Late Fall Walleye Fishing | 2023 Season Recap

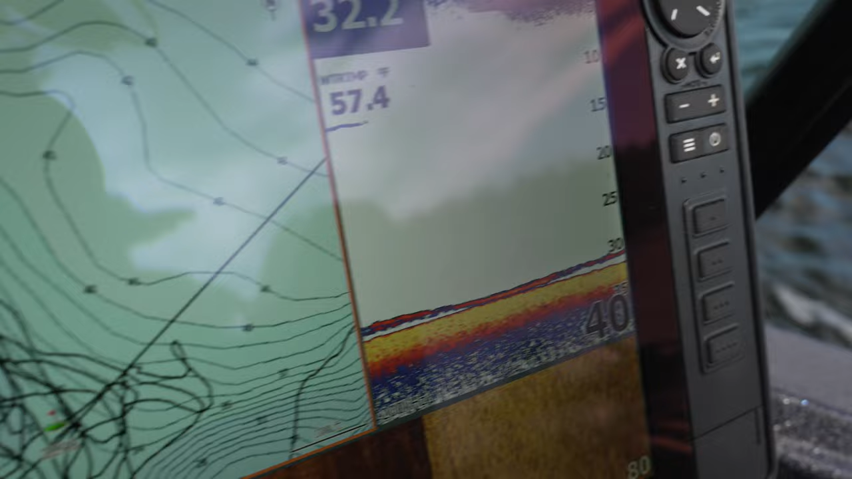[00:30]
On screen: water 57.4°F
So we're hoping to get out here on this lake today, do some rigging, old school, 2D sonar, working brake lines, catching a few fish.
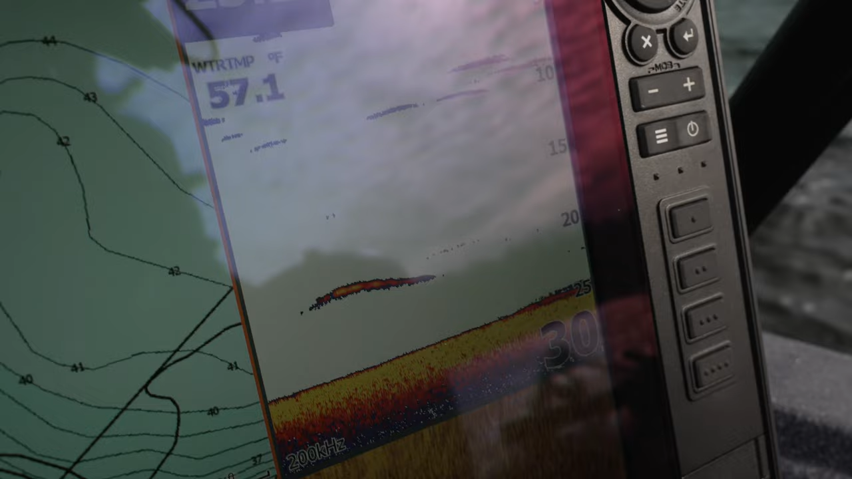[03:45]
On screen: water 57.1°F
Live bait rigging. Key to success is obviously live bait.
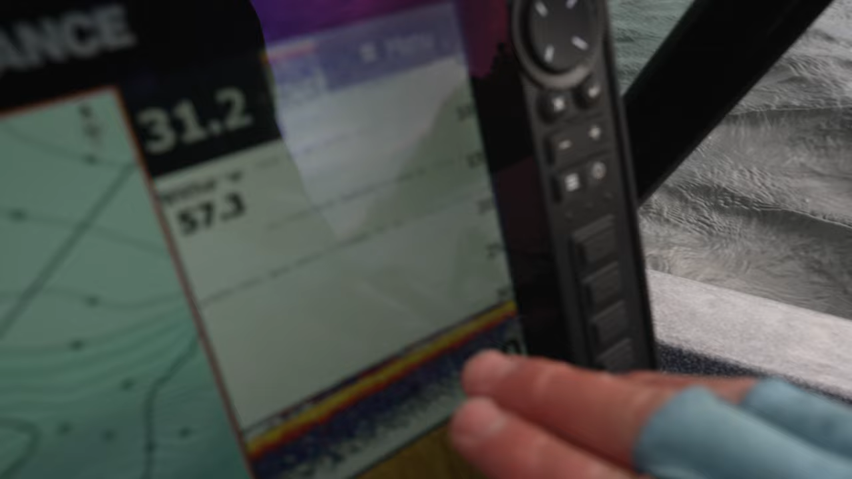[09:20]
Those fish come up, feed up to it, get the bite. That's your traditional fishing. You know, we don't do a whole lot of that 2D sonar anymore, Jay.
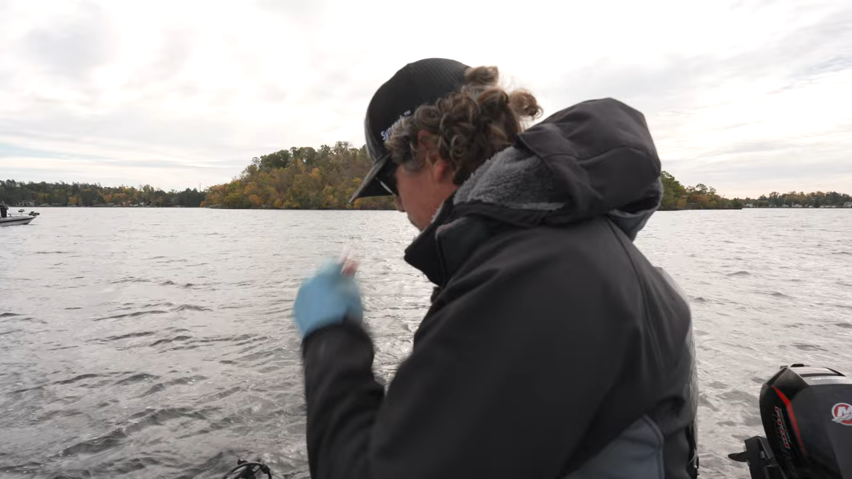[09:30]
You know, we get show one, jigging a minnow. You know, that's traditional. We're rigging. But even there, we did some, we just did spotting with the, with the sonar.
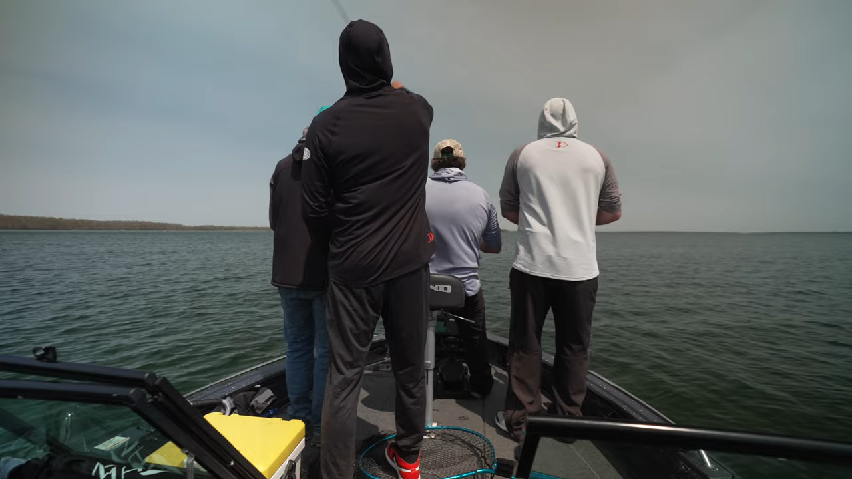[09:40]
You know, there's times in the show when they had four guys in the front of the boat looking at the, fighting over my forward-facing sonar. You know, and then, and then in show two and two, we're up in Vermilion, but then we started doing some forward-facing stuff too.
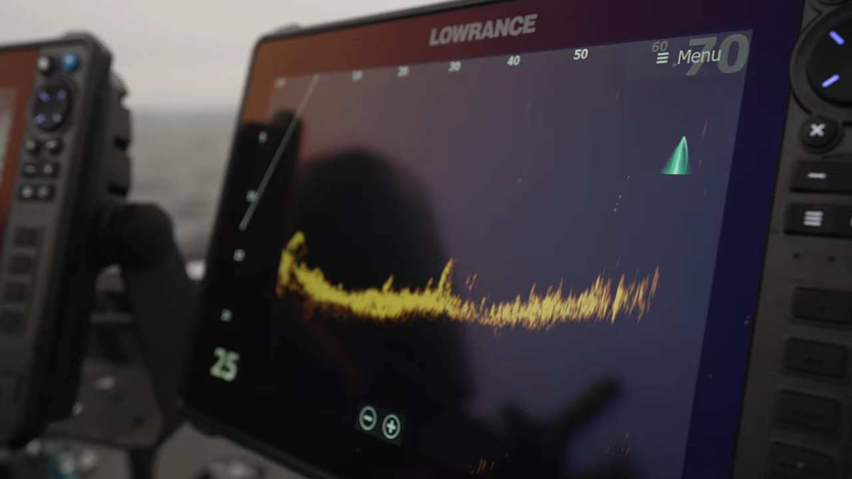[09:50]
Not very often we get to use just 2D sonar. So it's kind of fun to get out here and do that.
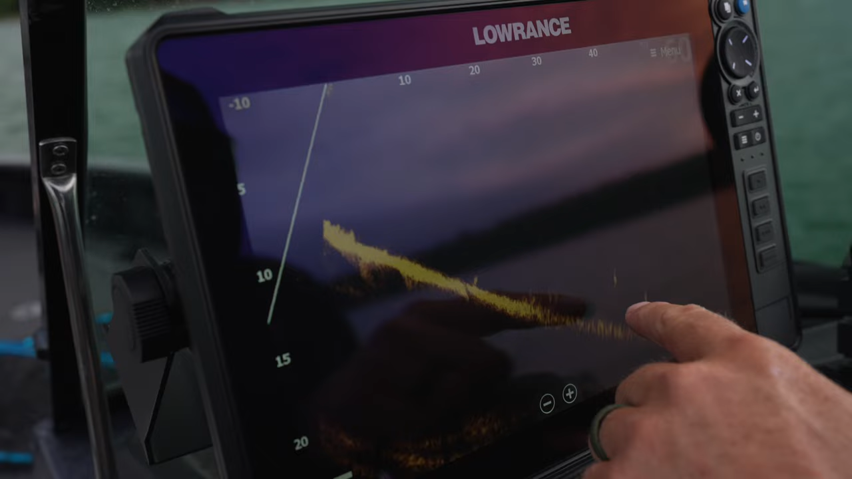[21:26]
And that's how you can catch them and or over deep water, right? Whether you're bass fishing or largemouth fishing.